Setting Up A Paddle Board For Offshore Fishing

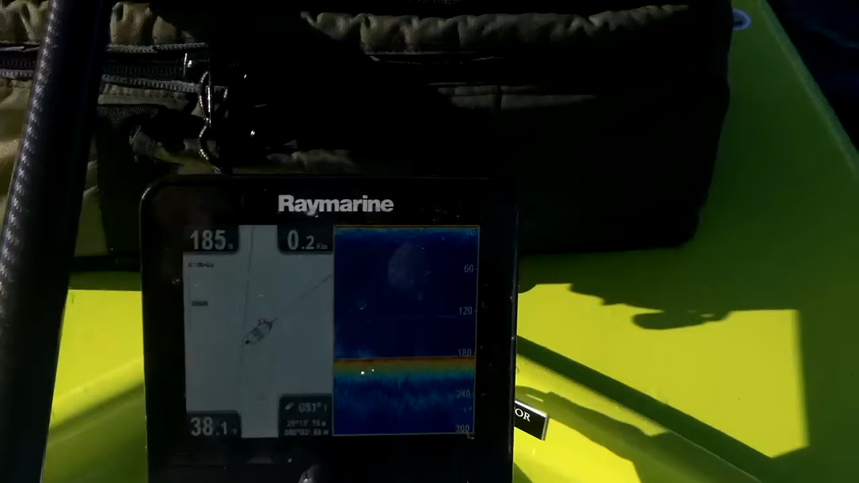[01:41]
paddleboard you're standing up you need something really got a really good screen that's really going to show even
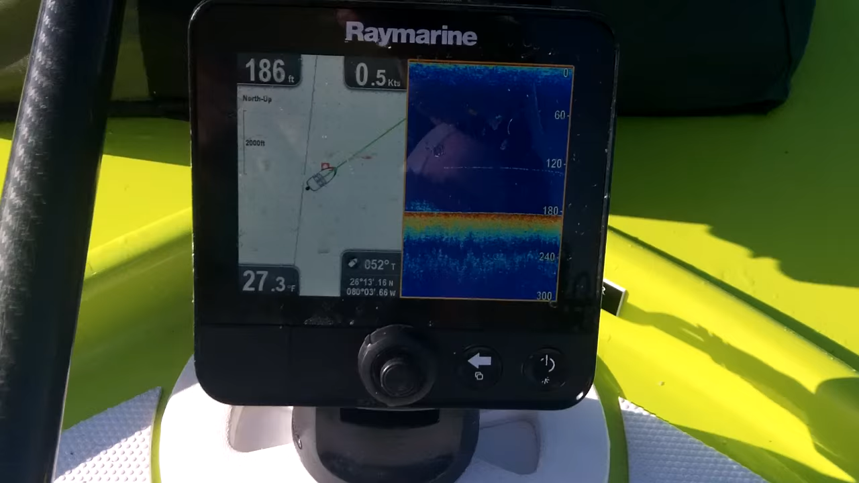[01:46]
On screen: depth 186 ft, speed 0.5 kn
in the bright sunlight this Raymarine dragonfly unit has been outstanding it is really
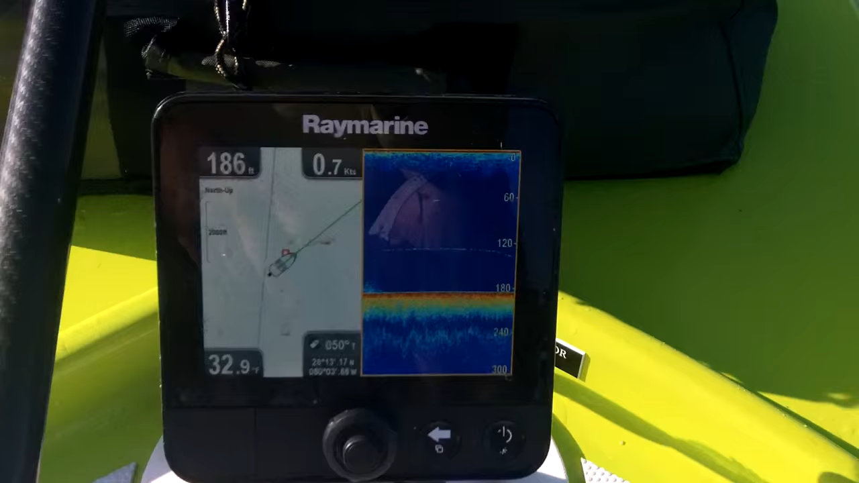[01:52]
On screen: depth 186 ft, speed 0.7 kn
a good unit I can stand up I can see this thing as clear as day it's like HDTV really do like the unit it has a GPS unit on it so if I do mark a good spot I'm working a wreck
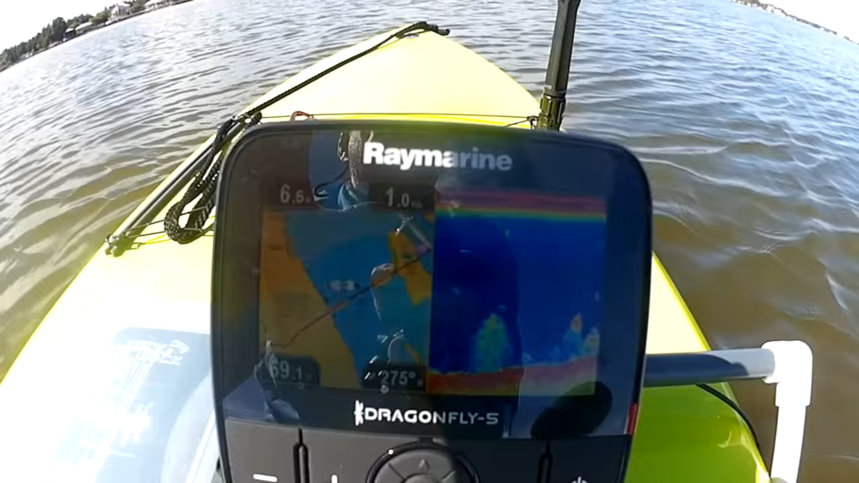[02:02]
I can find it on this okay and I have it so I can take it off this whole unit is battery and I got the fish finder and